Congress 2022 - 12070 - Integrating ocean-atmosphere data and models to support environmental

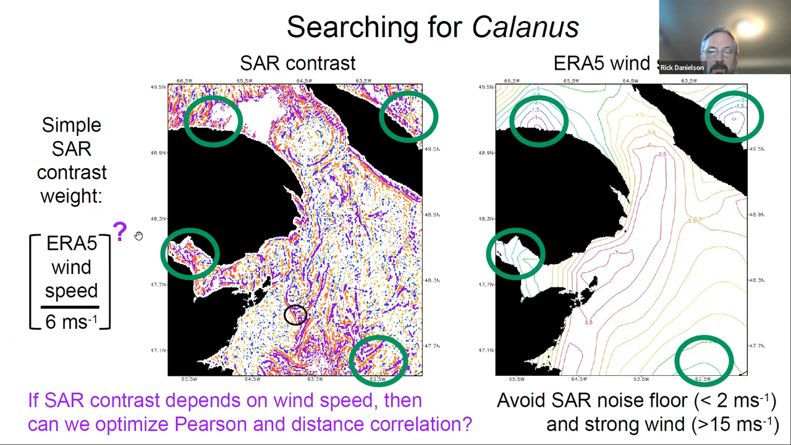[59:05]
and specifically the one that would be best most appropriate for our data, the radar set contrast and say the ERA wind speed or some estimate of wind speed. So the coverage
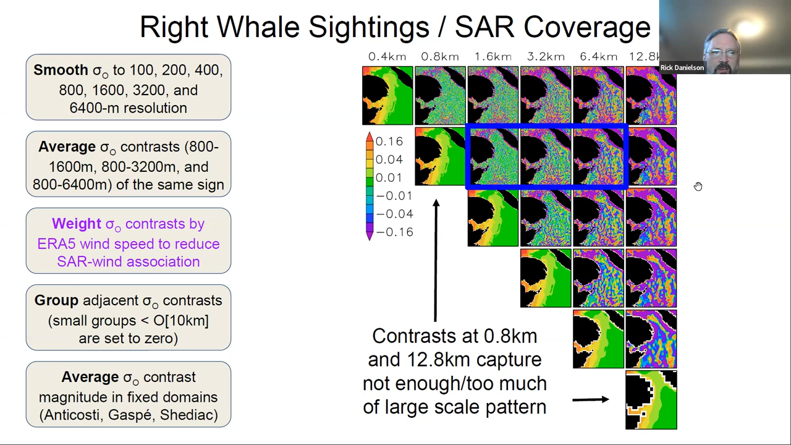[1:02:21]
the patterns, and I think that's generally true of almost every scene. This bracket of resolutions is good. So we can take that bracket, those three estimates of SAR contrast, and we can average them effectively, or take the agreement in them and identify filamentary features that are large in scale. The three of them therefore allow us to define what
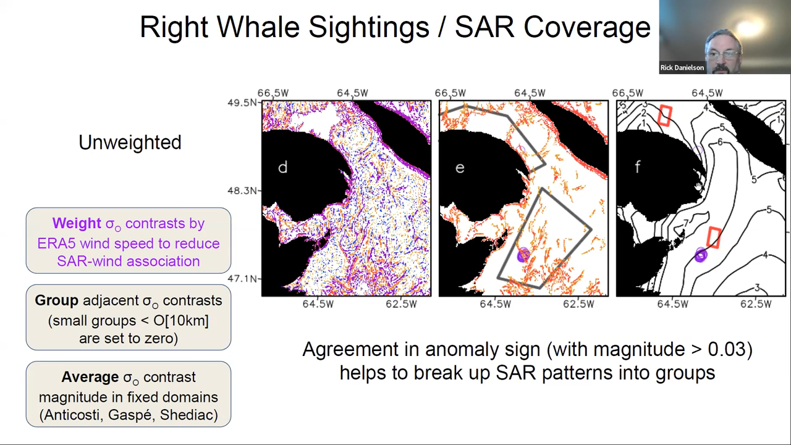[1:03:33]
so if I go back and forth, you can see what we're going to be doing is highlighting, or at least preserving, the areas that are of interest where the right whales are, and reducing the pattern amplitude where the winds are lighter.